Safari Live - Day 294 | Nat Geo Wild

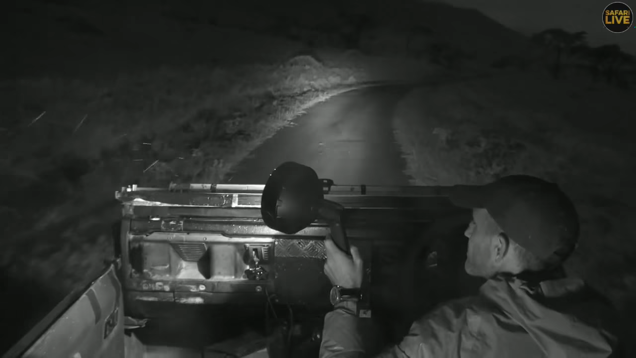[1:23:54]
who can ever forget the possibly one of the most classic sightings we've ever had of two presenters jamie she was presenting at the time and uh taylor in fact i think that neither of them were presenting they weren't live and taylor
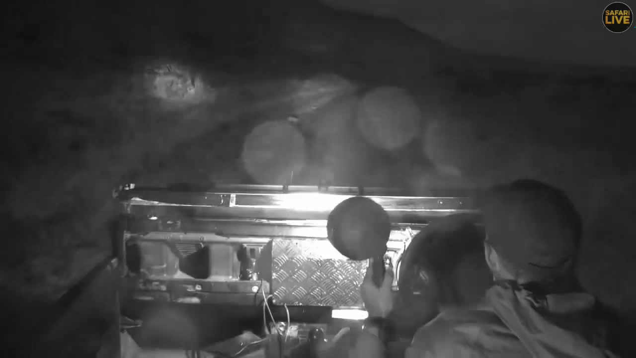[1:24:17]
jump over a little little gully and she fell straight on her face and it was very amusing apparently jays are blue is that what your name is jays are blue my jacket looks better in infrared well i'm very pleased it looks good in infrared it's probably got something to do with its redness it is certainly a very red jet
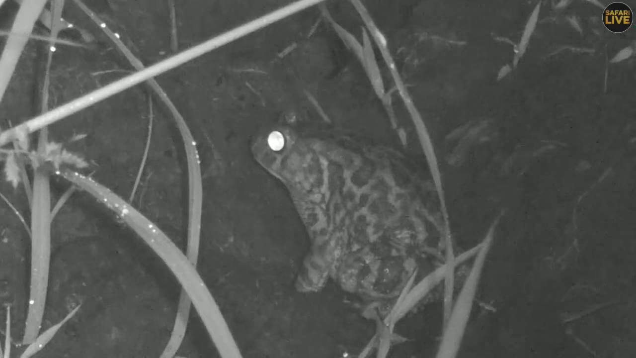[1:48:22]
right sorry everybody we have been very absent for quite a while we've been driving home communications between us and final control impossible we've seen two jackals we tried to show them to i'm afraid but um our comms went down now we have a toad of some description sitting on the side of the road no idea what kind of toad it is especially not as we or especially as we cannot see its colors but i'm glad we were able
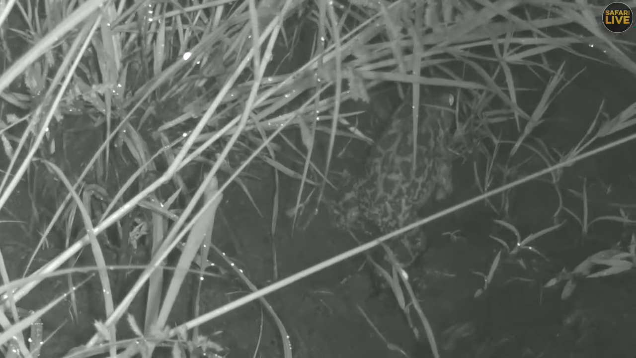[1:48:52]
to contribute well something to the cause here a toad on the side of the road a hopping toad very good it's good at hopping right but oh we can't do this thing in the way no still boys aren't gonna help you all right let me try and shift
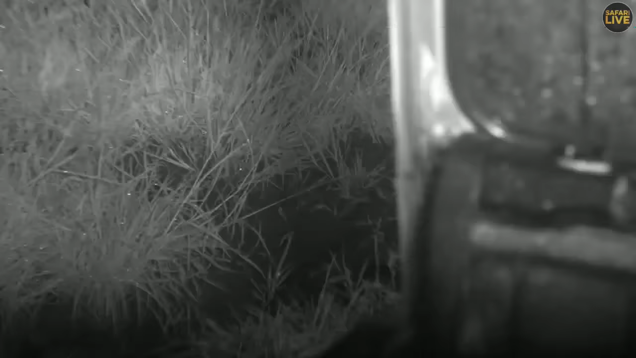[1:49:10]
the car slightly we have been
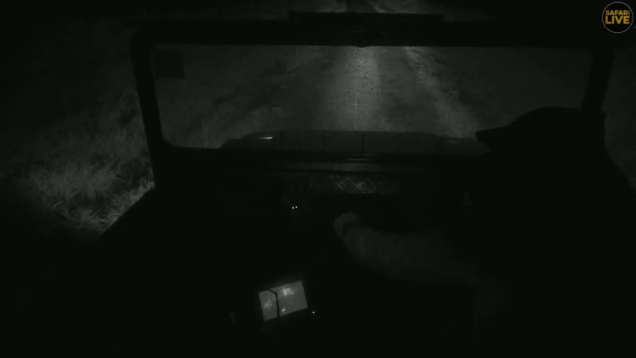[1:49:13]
driving with the windscreen up because of the rain we'll put it down now oh rain seems actually to have stopped slightly so we'll keep going this was a very very bad decision on my part to come down this far south we could probably have been sitting with the olololo pride the whole afternoon possibly even the hyena and her two cubs
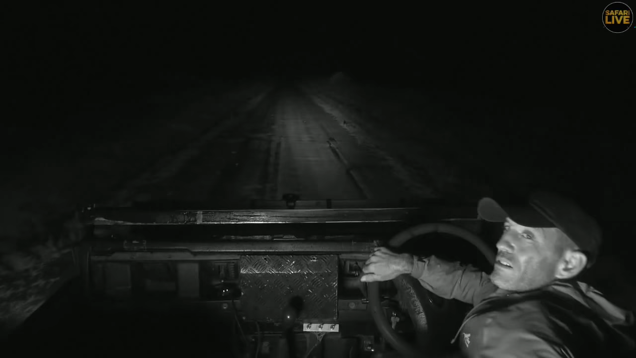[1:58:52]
sorry i think you've lied with us everybody our comms are an absolute nightmare today i'm sorry about that we had some giraffes in the infrared but i'm afraid they moved outside of the the rays the rain continues to fall we did see a serval as well couldn't get it on camera it ran away so really we're not having the best luck today this is what you get for gambling let that be a lesson to all gamblers well there's some more giraffe we might try them okay do you think you can see those things or they're too far away
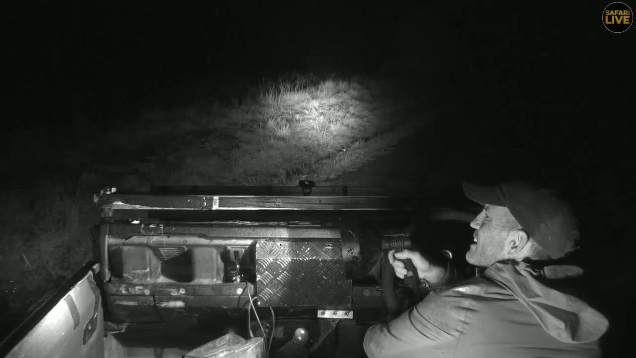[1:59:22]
i don't want to shine the light on them everybody we're just going to see if we can get them in infrared they're just over there you know you want me to move the car okay fair enough i can do that that i can do like so
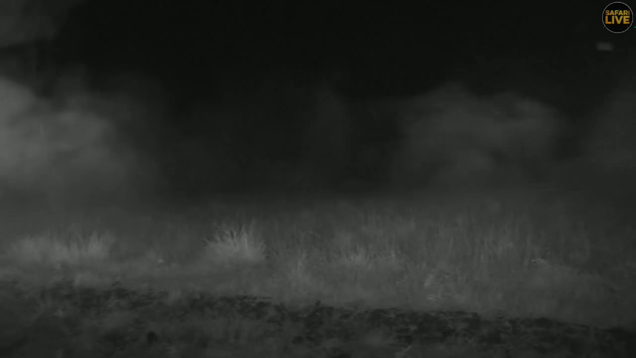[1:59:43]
yes what a lovely cloud of diesel we've just made oh i've just inhaled the entire thing how beautiful oh and the giraffe are out of our range everybody this is a superb example of how not to take a live night game drive we're doing a superb job of that and so if you ever find yourself trying to take a live night game drive in the rain this is how not to do it